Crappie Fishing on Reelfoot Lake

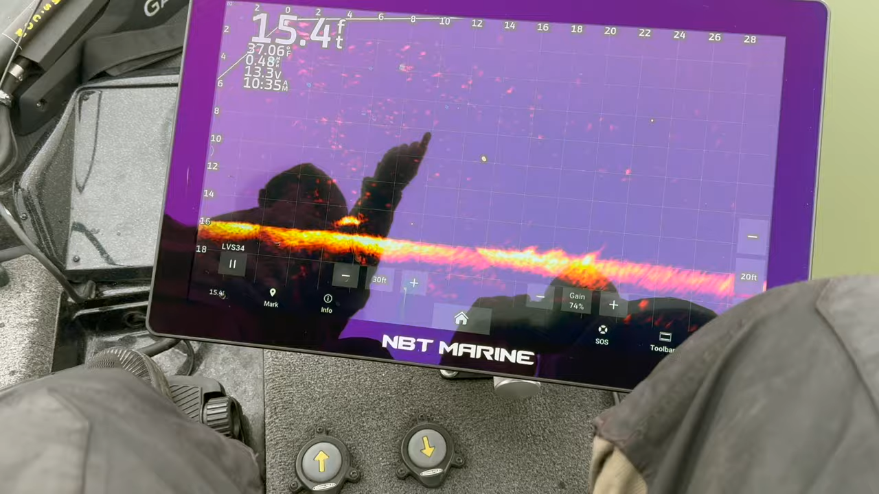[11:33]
On screen: depth 15.4 ft
He's still moving to the right, so start swinging to the right.
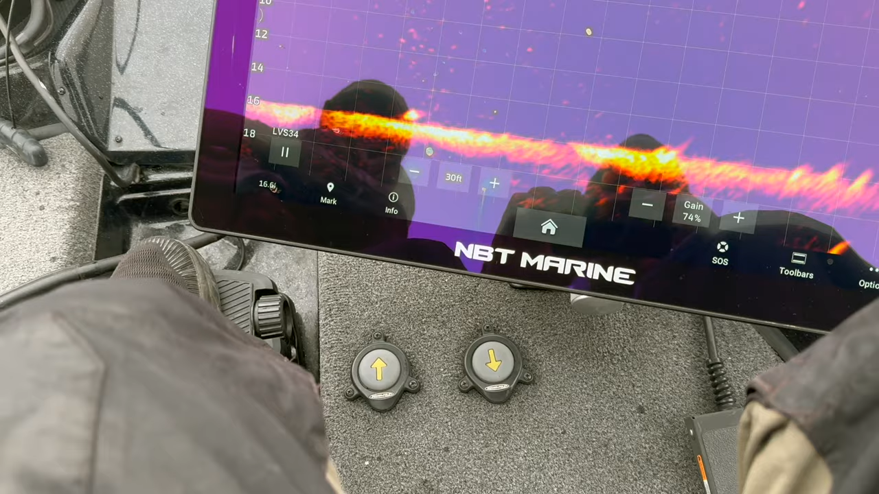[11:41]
Trying to find your bait. I think it's on the bottom. Go to your left. It's a pull out.
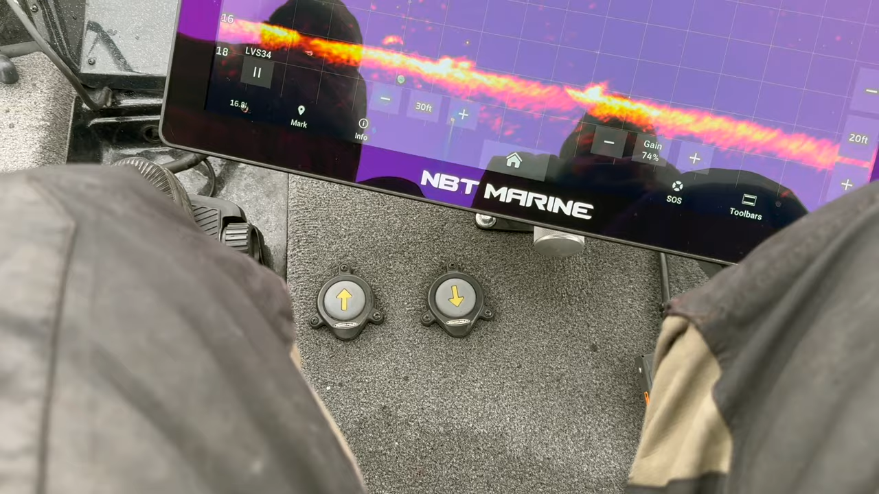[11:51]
He's right there, left at 4 foot. Yep. That's probably going to be behind him. I don't know.
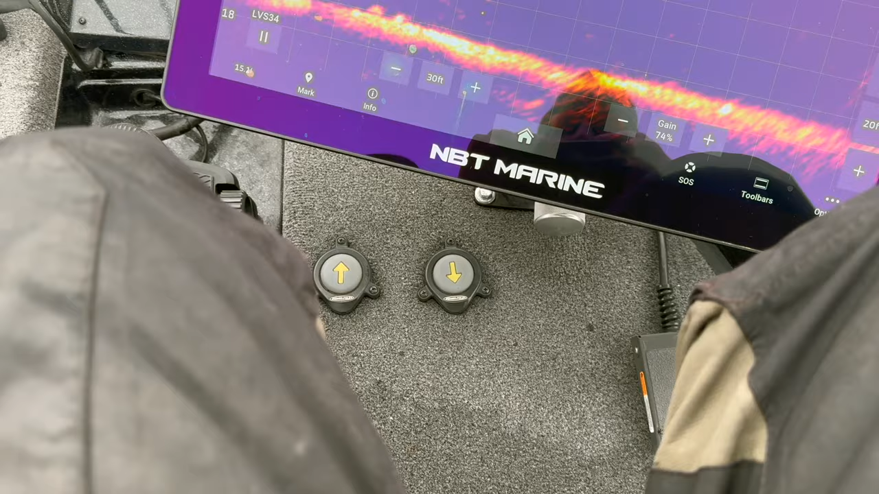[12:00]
Go to your right.
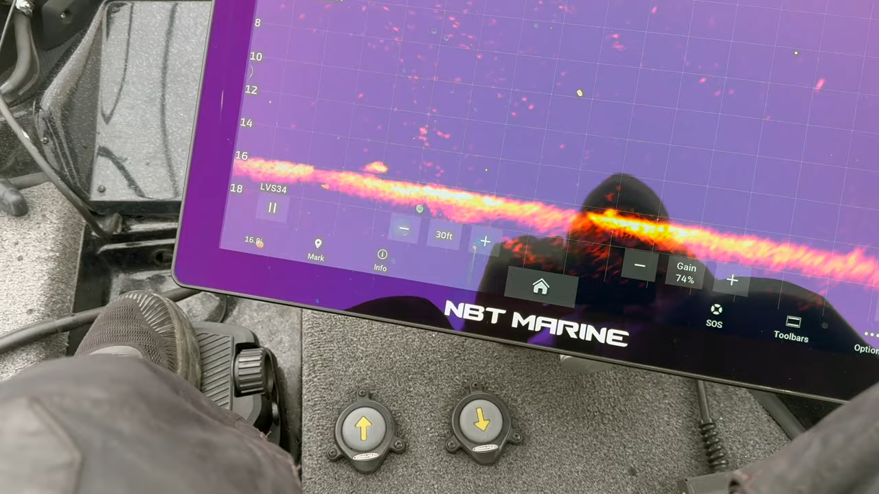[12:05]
You're close. Raise up just a little bit. Don't touch him.
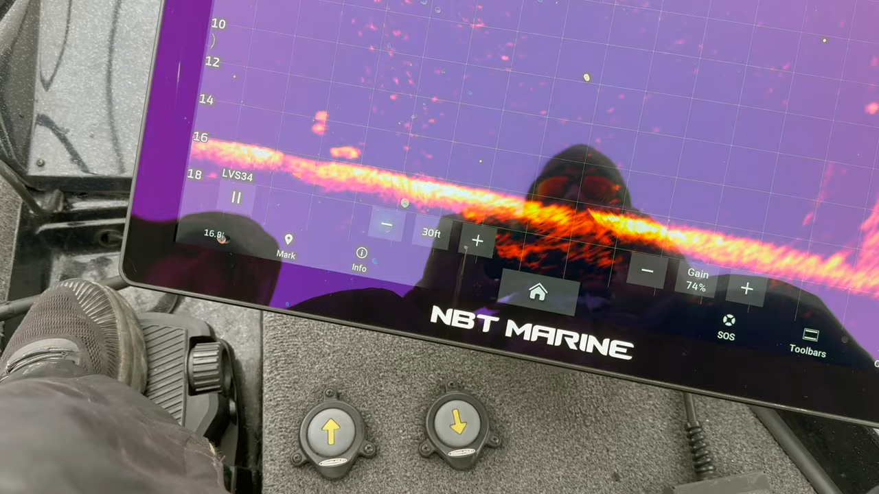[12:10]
He's running from the trolling motor.
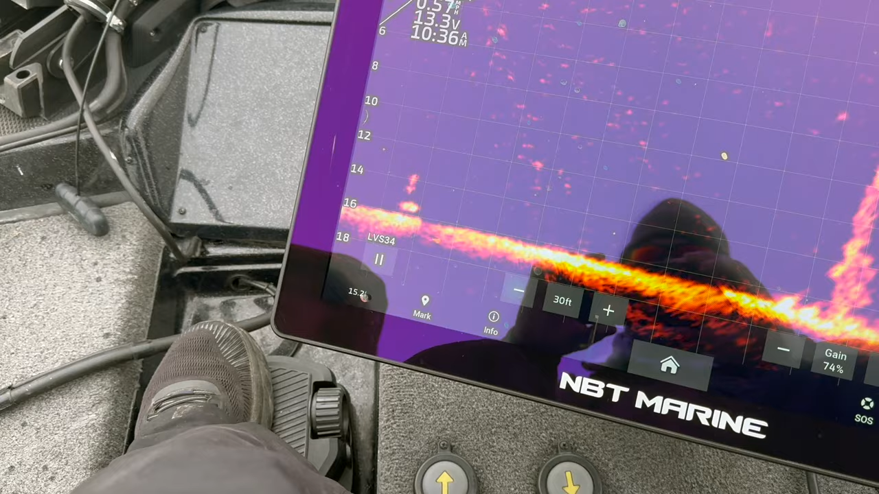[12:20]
All right, pop it.
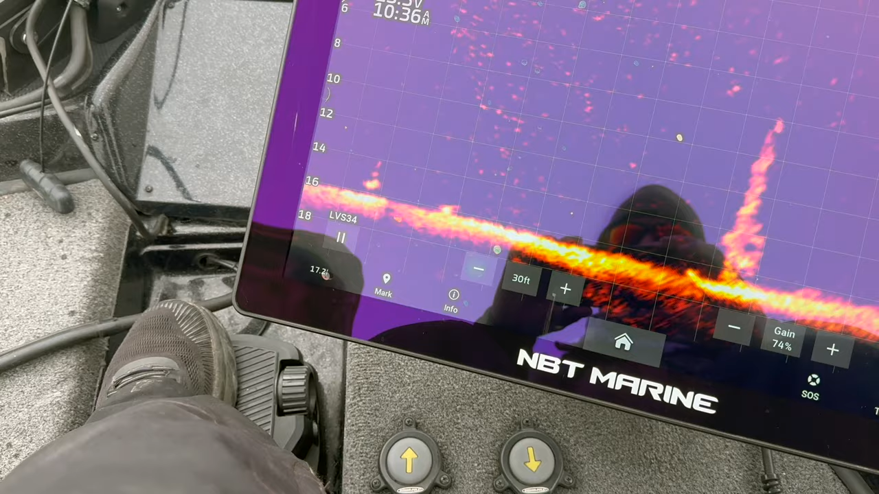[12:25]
I think you need to go to the... come on, he's looking, he's looking. Has he got you?
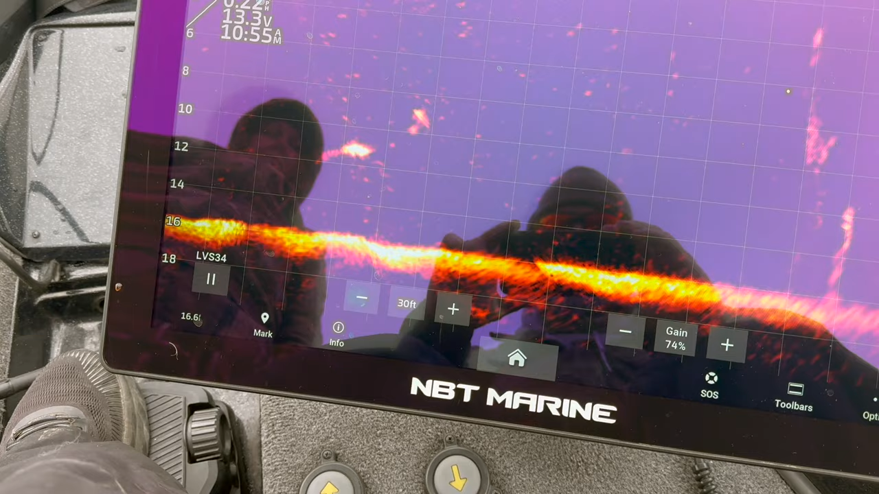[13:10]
Come on, baby. Come on. Go to your right.
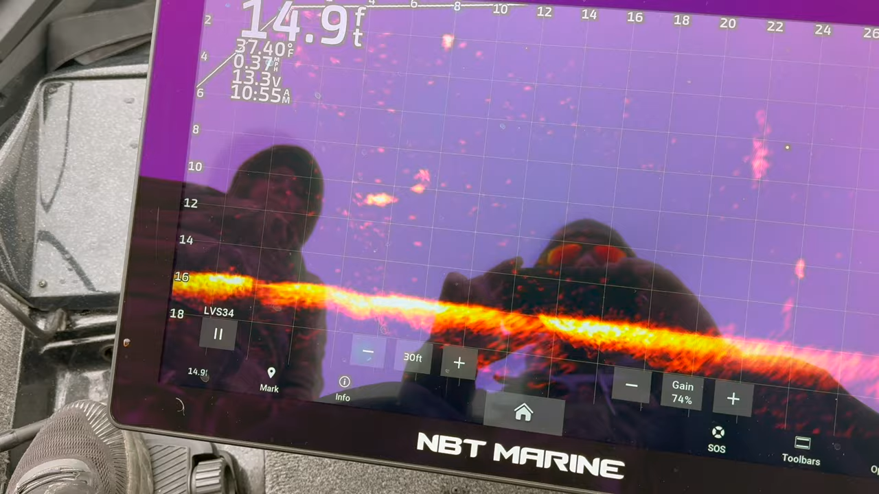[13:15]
On screen: depth 14.9 ft, water 37.40°F
Here he comes, here he comes, here he comes. Take it.
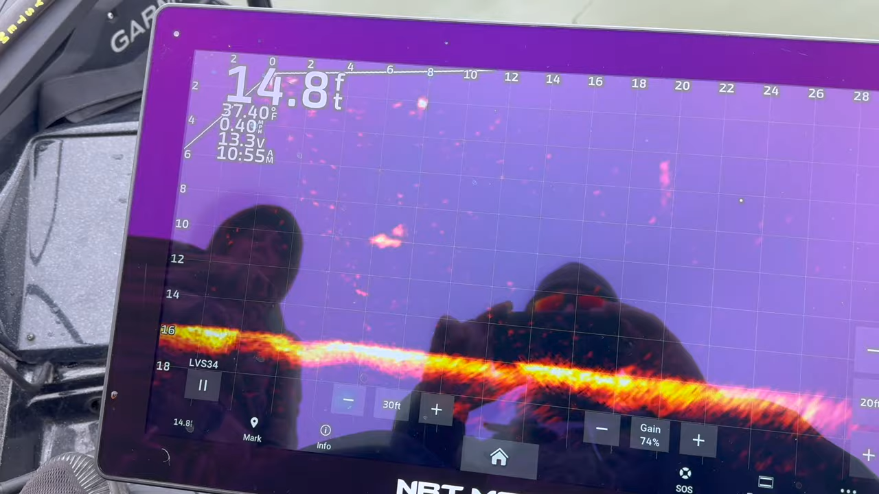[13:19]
On screen: depth 14.8 ft, water 37.40°F
Ease up a little bit. Got him, got him. Giant, giant. I'm gonna have to get the net on this one.
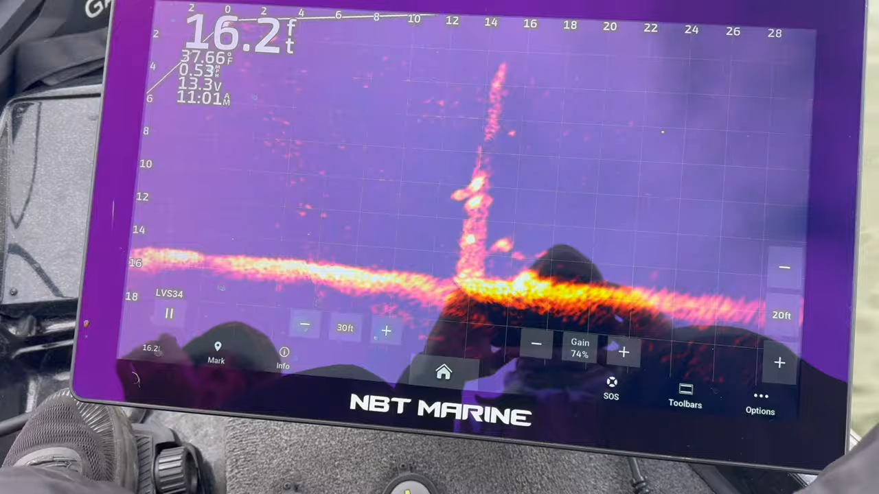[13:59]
On screen: depth 16.2 ft, water 37.66°F
Yep, and there's a whole slew of them right there.
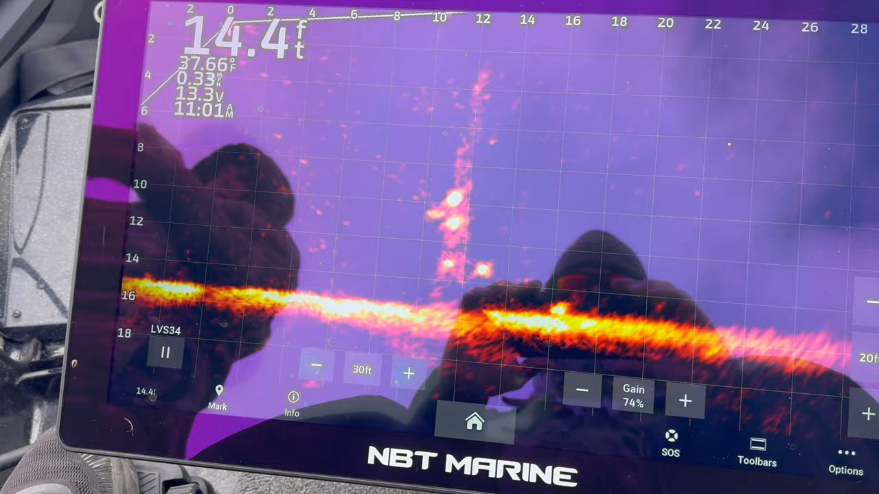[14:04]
On screen: depth 14.4 ft, water 37.66°F
Down. Down. Caught that one's attention.
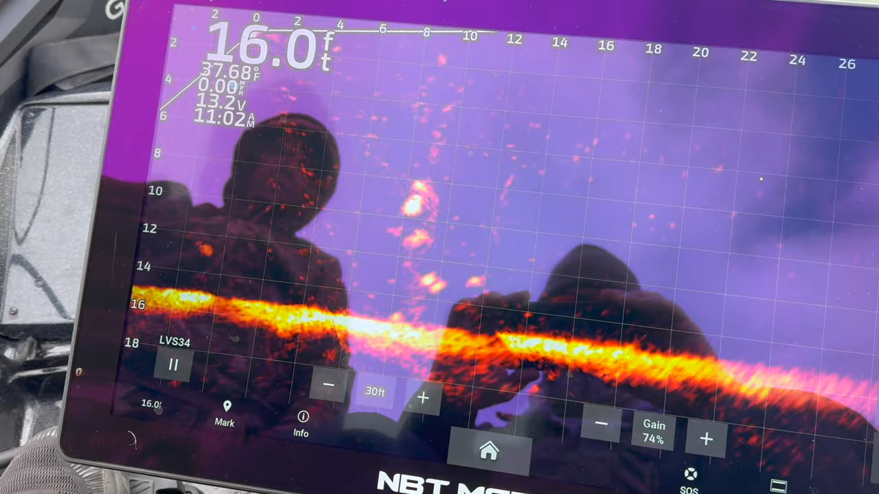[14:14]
On screen: depth 16.0 ft, water 37.68°F
Oh, got him. Yep, begging, begging. Oh, gosh.
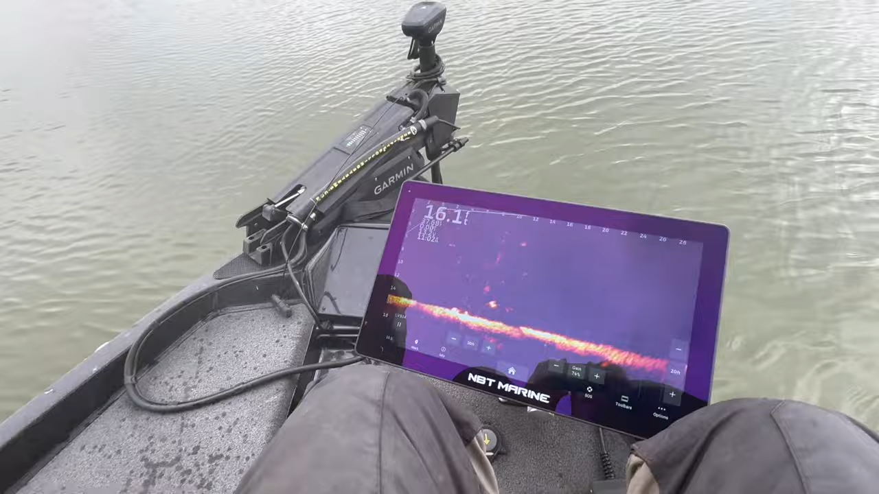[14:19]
Oh, gosh, she said. Oh, gosh. All right, I'll get the net then. Is he pulling?